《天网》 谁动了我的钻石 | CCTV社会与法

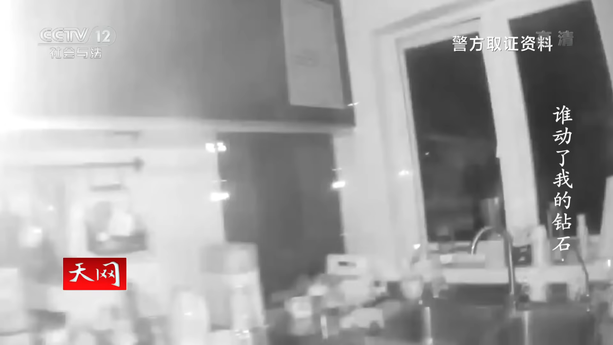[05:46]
在接下来的现场勘察中民警分别对别墅内的门窗进行检查
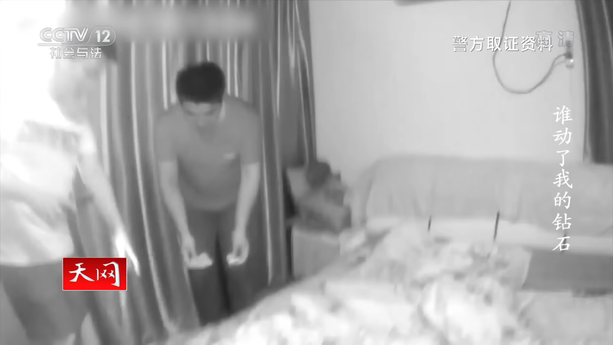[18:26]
民警当场找到了在别墅内被盗的部分手势
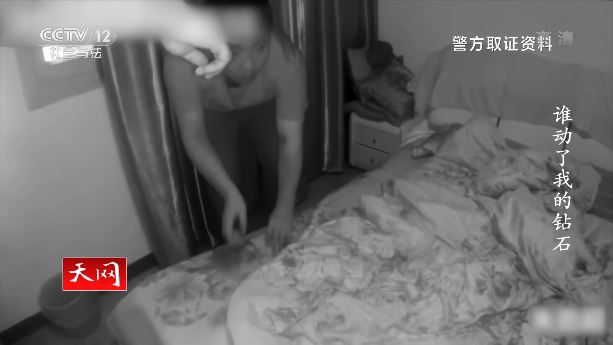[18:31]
据朱某家交代其余饰品已经被他变卖